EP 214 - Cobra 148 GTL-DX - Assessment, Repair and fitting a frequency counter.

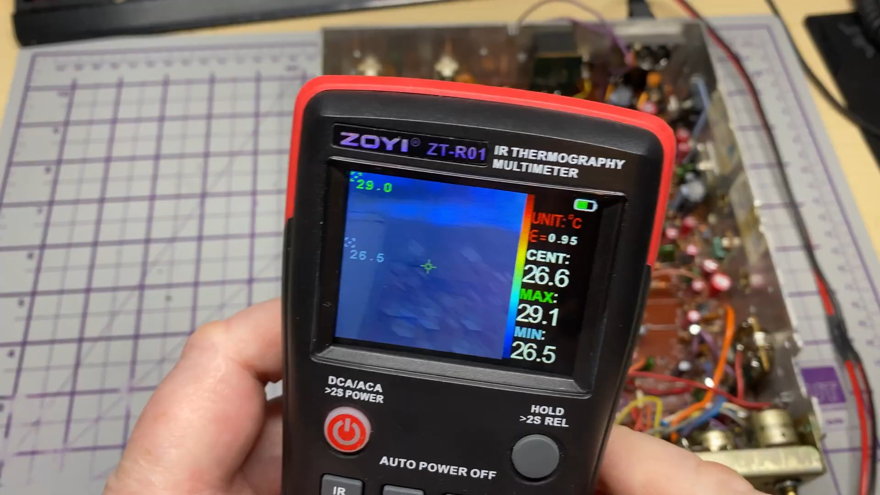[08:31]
On screen: spot 26.6°C, max 29.1°C, min 26.5°C
So, as normal, just going to use the thermal imaging meter on first
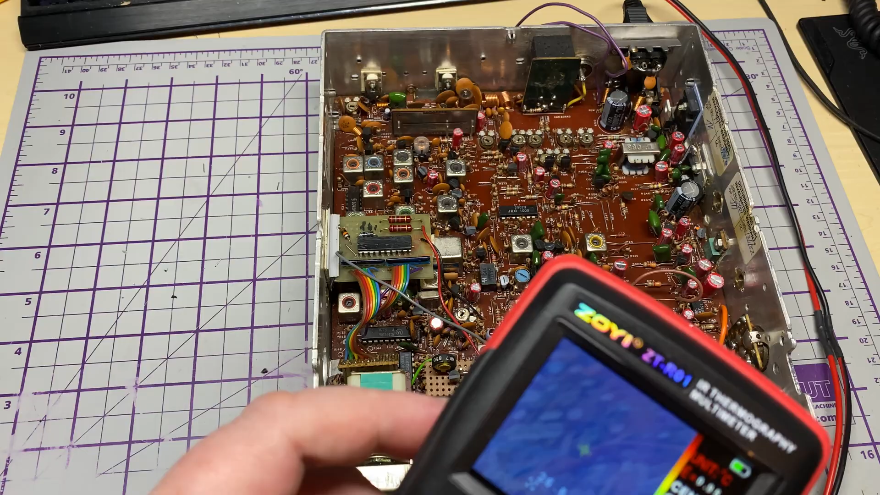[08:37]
switch on to see if anything's getting overly hot immediately.
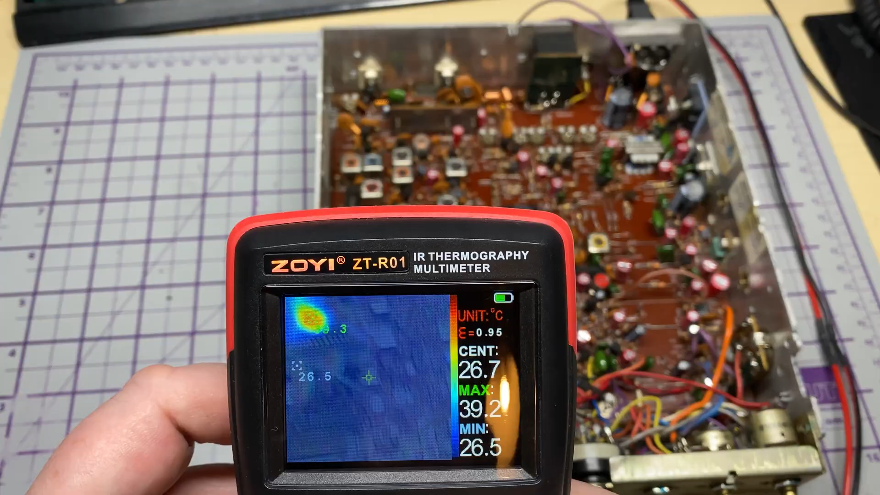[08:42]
On screen: min 26.5°C
And on switch on, we have a heat spot from the EEPROM board. And that's those two resistors on the pick board, EEPROM board, whatever it is, getting nice and toasty.
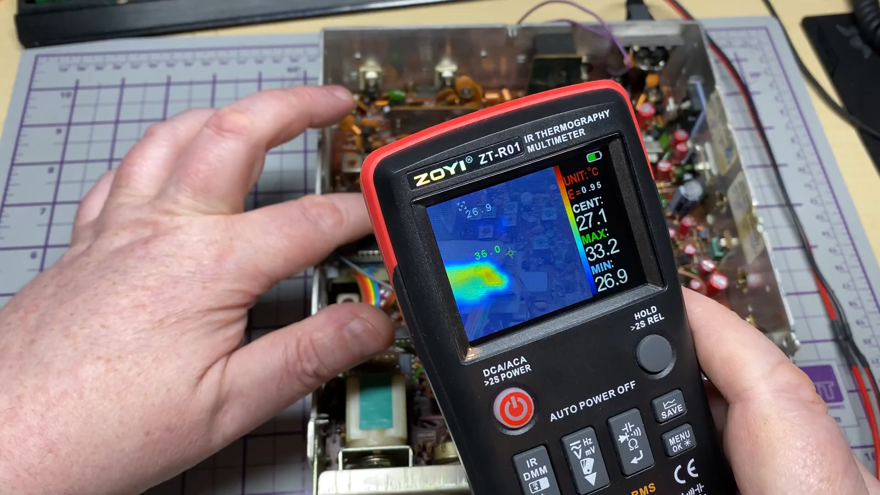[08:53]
On screen: max 33.2°C, min 26.9°C
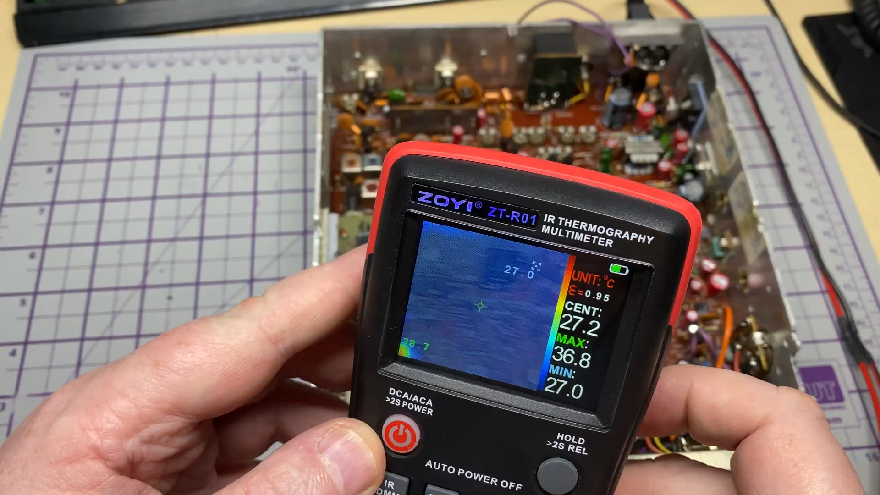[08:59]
On screen: max 36.8°C, min 27.0°C
But everywhere else is staying nice and cool.
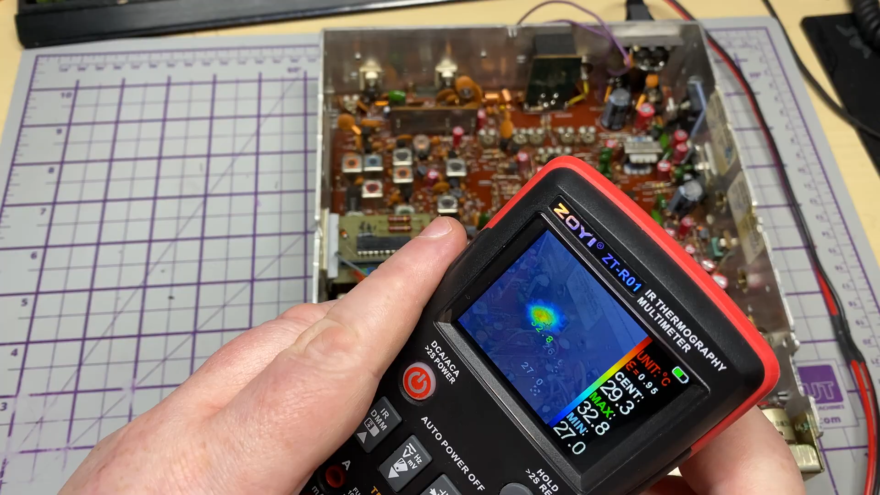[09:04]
On screen: max 32.8°C, min 27.0°C
There's a heat spot around the 8 volt regulator, which is absolutely fine.
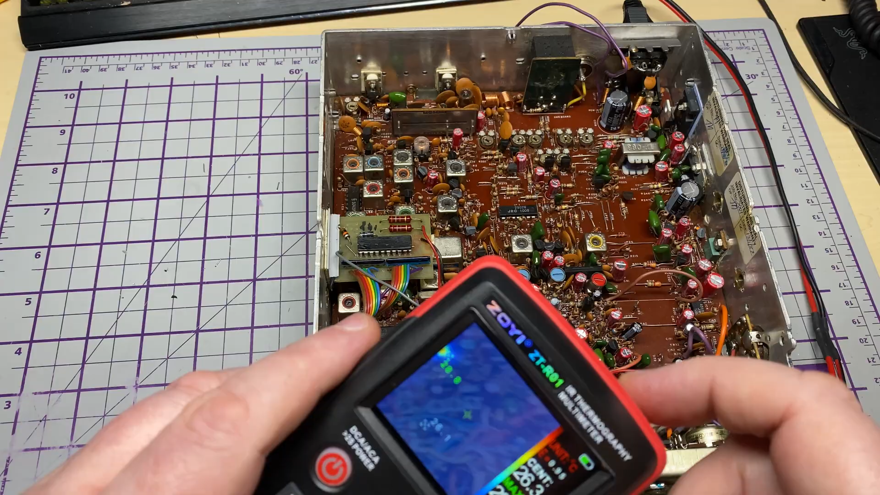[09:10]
There's a heat spot around those components in the middle that always seems to get warm.
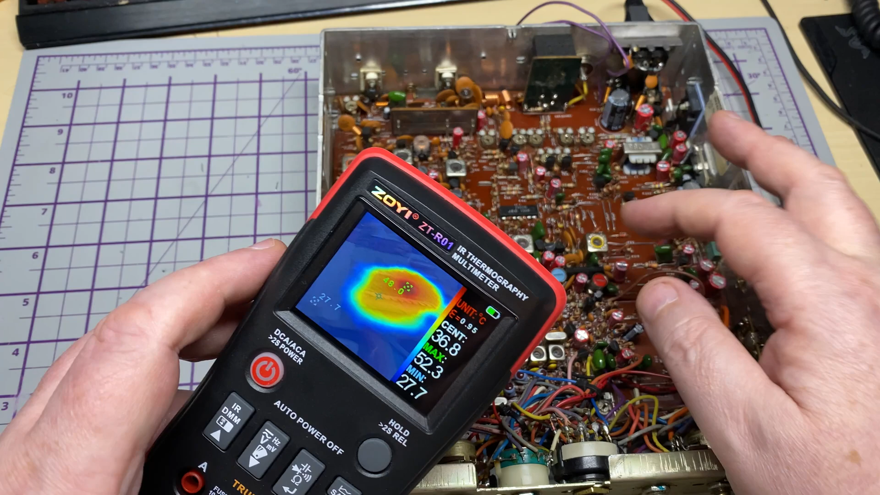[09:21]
On screen: max 52.3°C, min 27.7°C
And those resistors on the EEPROM board are absolutely getting toasty.
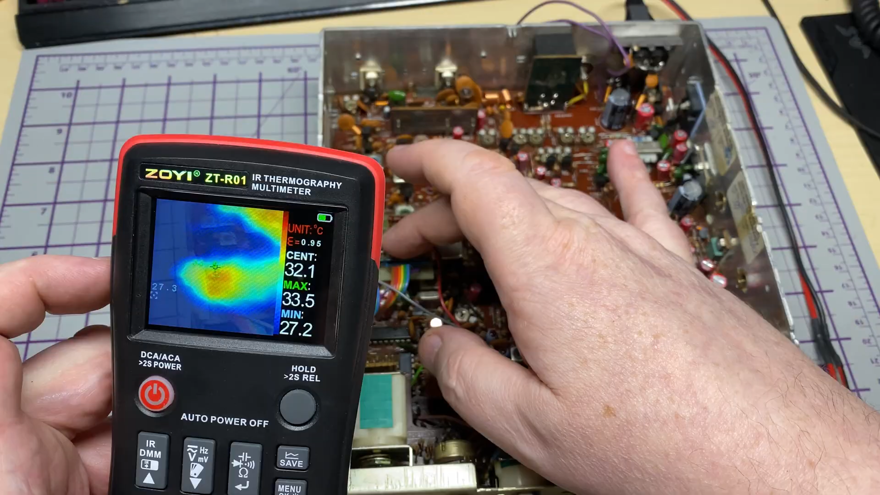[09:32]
On screen: max 33.5°C, min 27.2°C
But it's probably worked for 30 years, so why change it? It's those two. So, yeah, nothing getting hot.
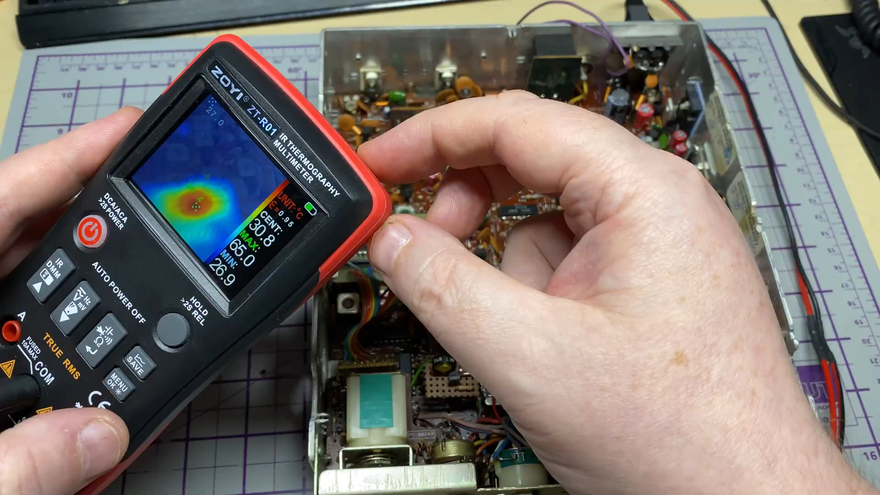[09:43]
On screen: max 65.0°C, min 26.9°C
We'll leave it at that. So, I'm just going to transmit and we'll watch that regulator get very toasty very quickly.
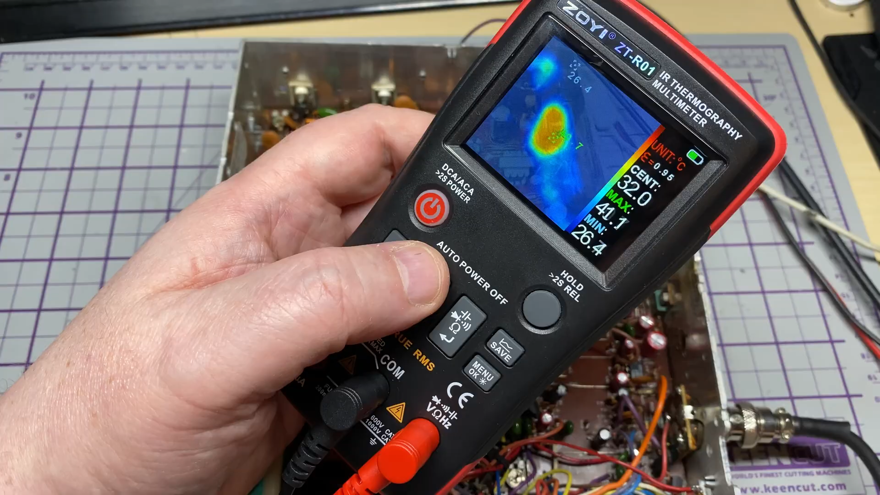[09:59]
On screen: max 41.1°C, min 26.4°C
And as you can see on FM transmission, this thing gets warm very quick. But it's only to be expected.
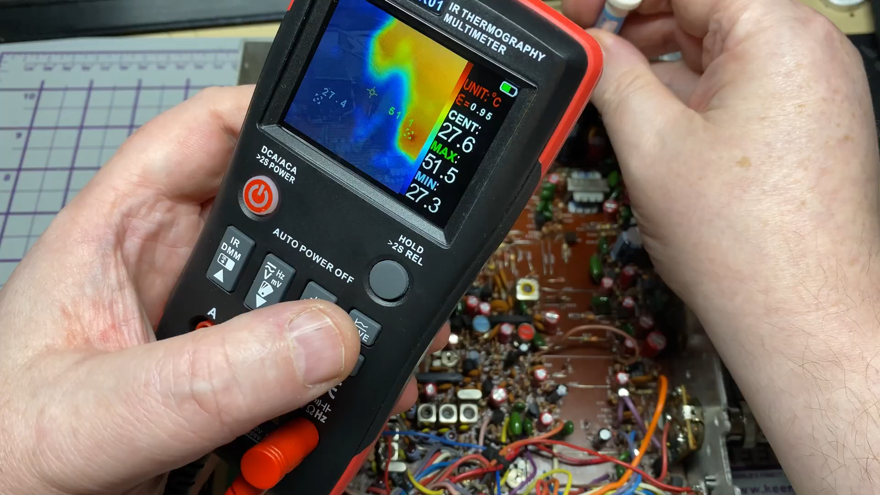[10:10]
On screen: max 51.5°C, min 27.3°C
We've got a nice upgrade on it. So, that shouldn't be failing any time soon.
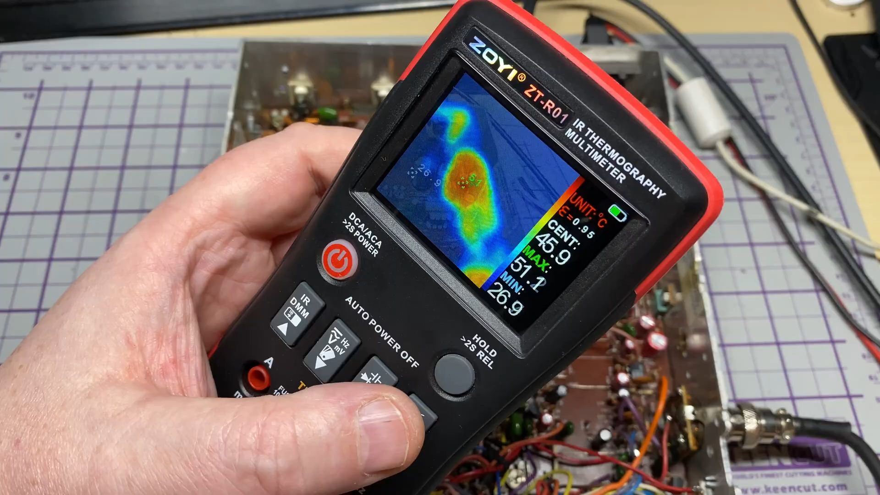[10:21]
On screen: max 51.1°C, min 26.9°C
Yeah, all good. Everything's getting nicely warm. So, we'll start doing some alignment. So, we're on TP3.